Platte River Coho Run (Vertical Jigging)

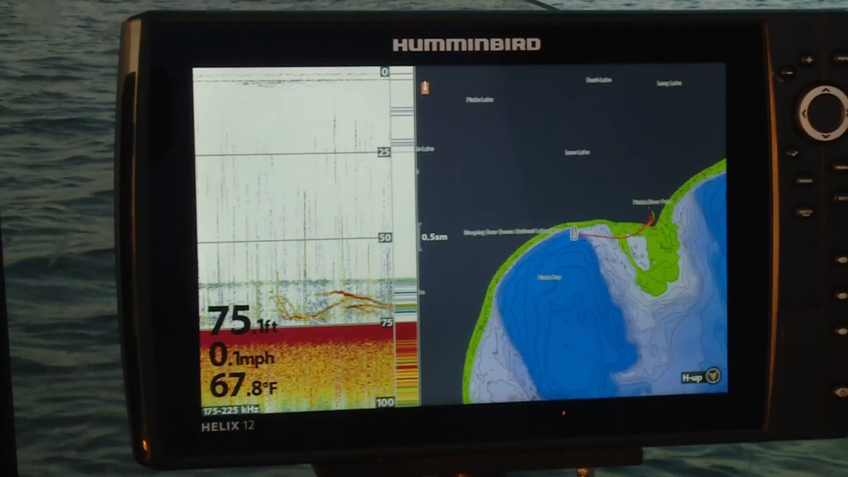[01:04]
On screen: depth 75.1 ft, water 67.8°F, speed 0.1 mph
Those are the coho marks we're looking. Oh, I just got hit. I got one.